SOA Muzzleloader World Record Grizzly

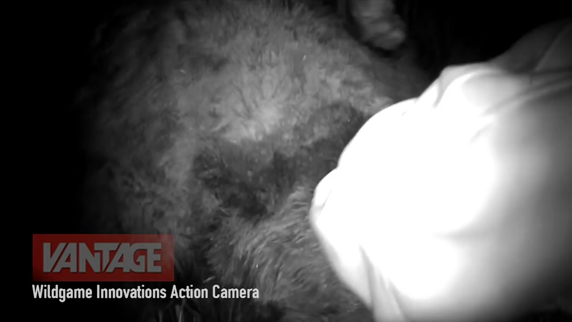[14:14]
the plan was to cover the bear up with life jackets and coats to keep other bears off of him at night and
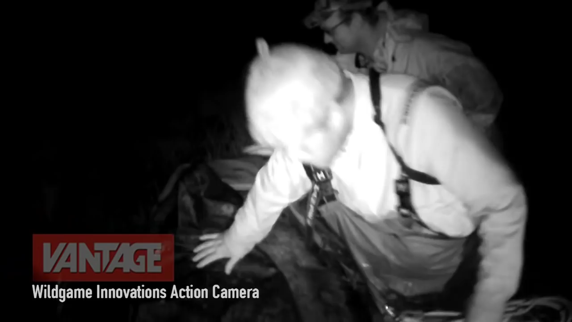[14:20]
come back first thing in the morning to take photos and video. this was the perfect opportunity for me to use the new wild game innovations
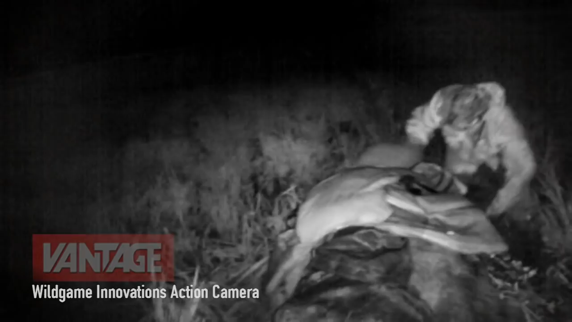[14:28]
HD action camera with infrared video capability.